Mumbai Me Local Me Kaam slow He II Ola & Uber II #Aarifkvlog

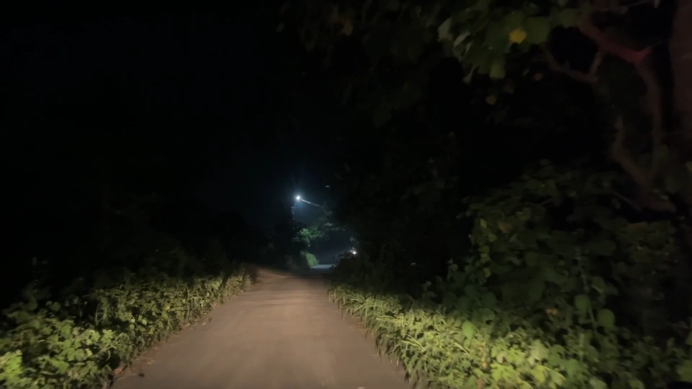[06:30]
सर देखो आप लोग, ये पता नहीं कहाँ पे आ गया हूँ मैं, और है ना ये इंटरसिटी बुकिंग लेके आया हूँ रसायनी में, ये
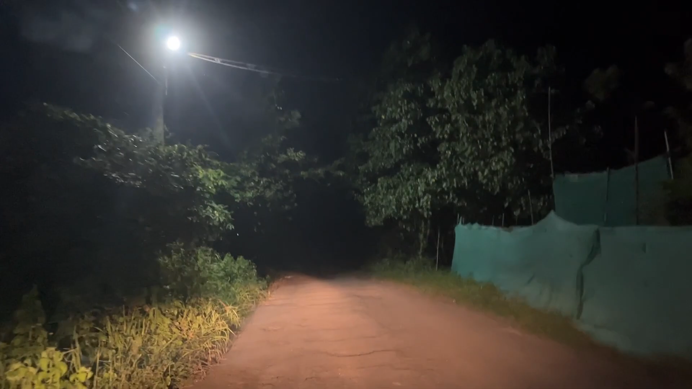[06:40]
NISM करके एक इंस्टीट्यूट है यहाँ पे, ये मैं गाइज लेके आया हूँ थाने से दिखाया मेरे को रसायनी, मैंने ले लिया। अब मुझे क्या पता ये इतना डेंजर रास्ता है क्या, पूरा रास्ता टूटा हुआ भी है और खड्डे खुड्डे,
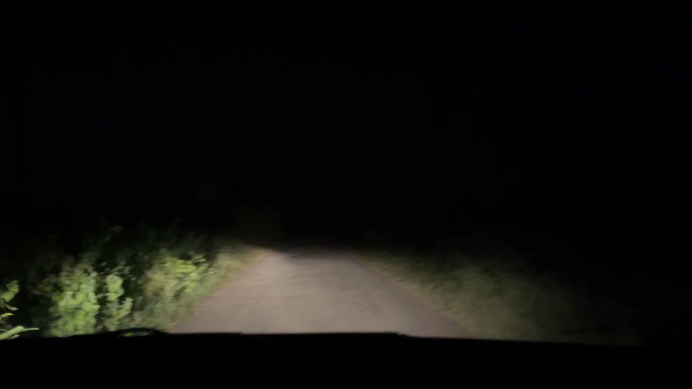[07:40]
बट अपने को थोड़ी डरने का है। ये देखो रास्ता कैसा है, पूरा गांव का रास्ता है, डेंजरस है। देखो ये हिरानंदानी भी है उधर दूर पे।